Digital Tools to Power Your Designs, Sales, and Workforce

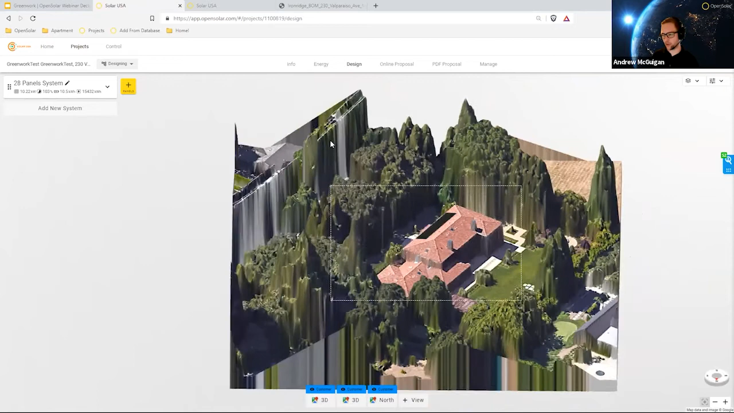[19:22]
Open solar is a 3D rendered model that gives you a great 360 view of the home and the property and allows you to get really accurate information and calculations here when designing your project.
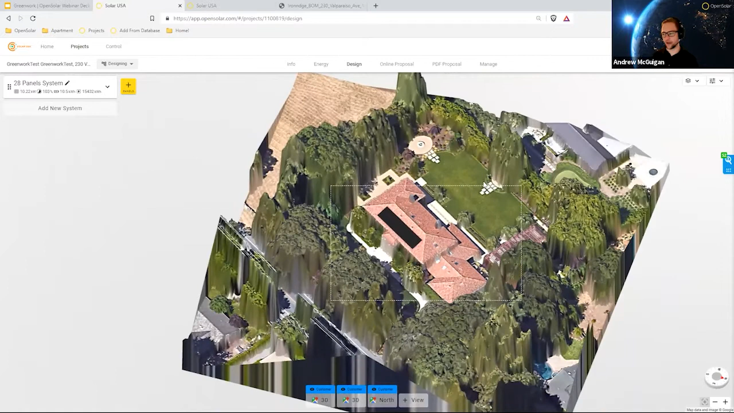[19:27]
We always recommend using open solar 3D if it's available to you.
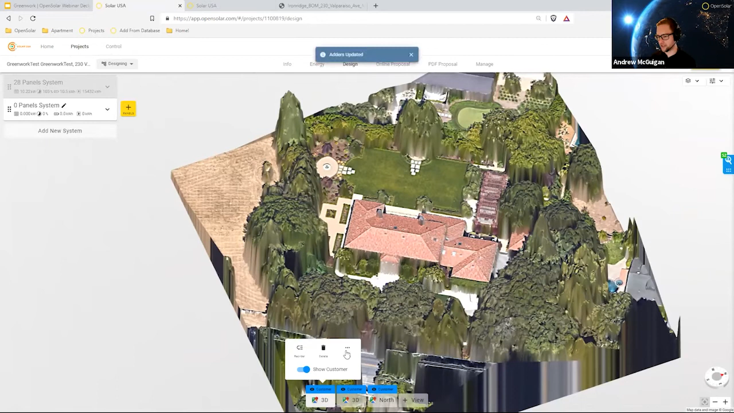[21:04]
We have a digital heat map in OpenSolar which you can load right here, 3D, more, and view shade. And that's going to load an initial heat map here for you so you can see the home and the best roof faces for solar. It takes about 10 seconds here to load the heat map, but once you do the first time, it's instantaneous after that.
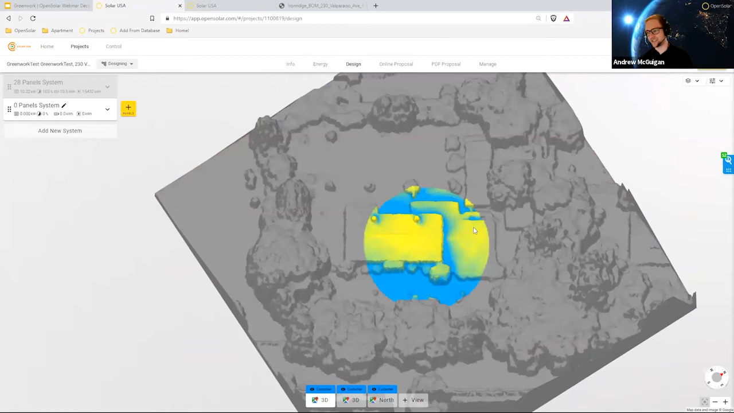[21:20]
You're going to see with this heat map the blues, the greens, and the yellows. The yellow being the best area for solar access. The blue and the green, we're getting some shading.
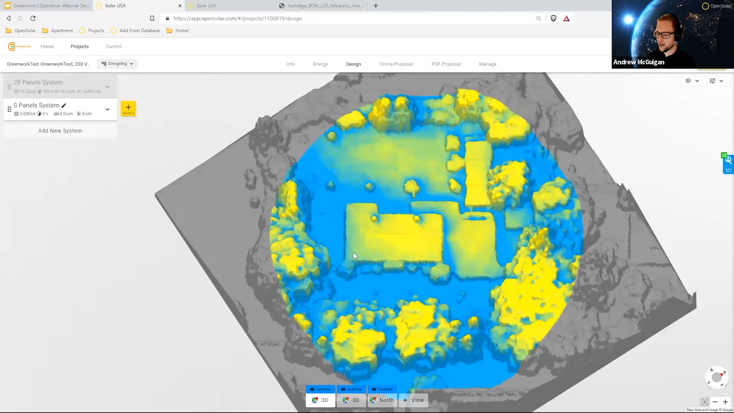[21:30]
So this gives the sales rep just a very quick preview of the best roof faces to put the modules on. Again, 3D, more, and then view shade to toggle that on and off there. This is not our shading tool.
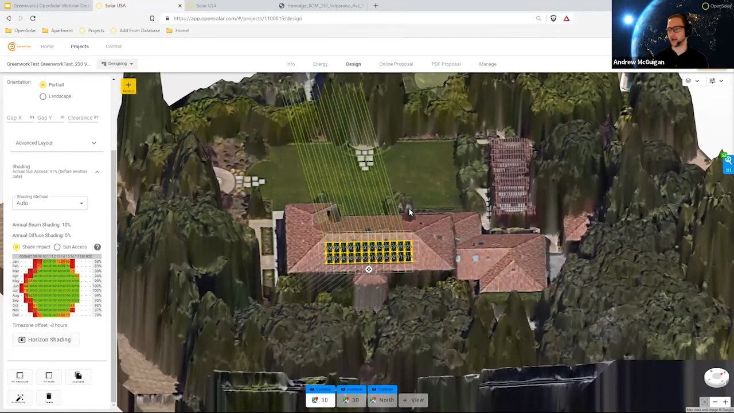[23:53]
Now the table here on the left is going to show me the months of the year, the times of the day, and my average solar access for each month. And I can click around to move this around like looking at
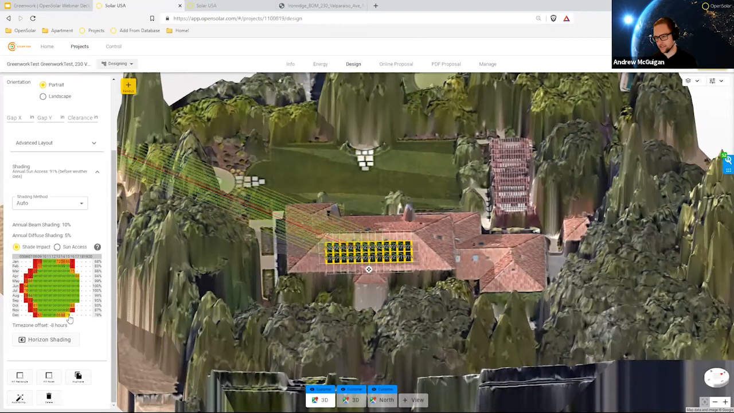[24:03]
December in the afternoon or if I want to look at November in the morning.